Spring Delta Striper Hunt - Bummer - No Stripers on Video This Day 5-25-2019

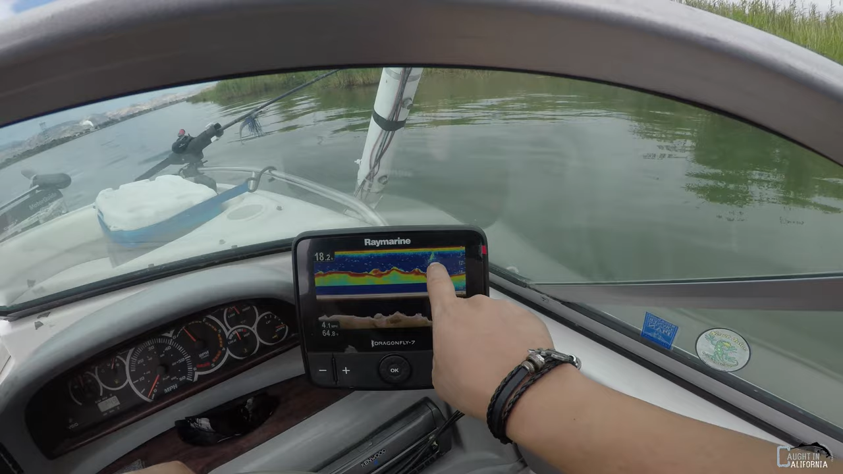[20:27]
If you take a look at this, that's either submerged vegetation that's floating around and there's fish floating around with it,
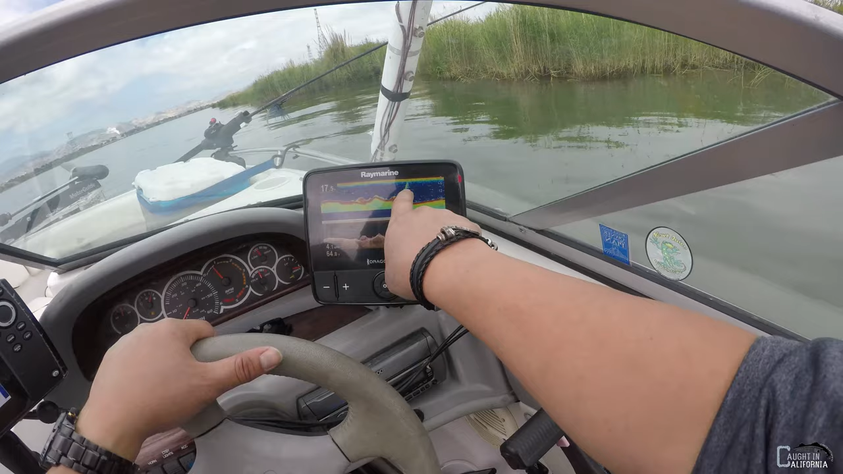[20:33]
or it very well could be a small school of bait,
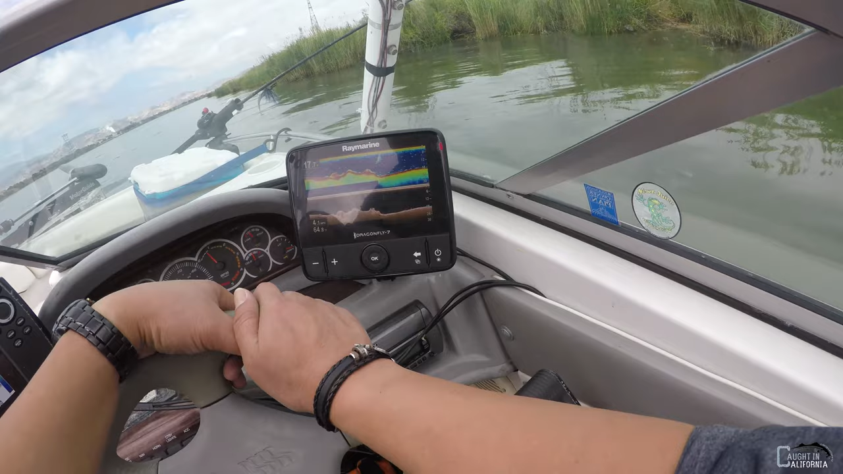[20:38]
and then you got all these fish just like that that are hanging with it.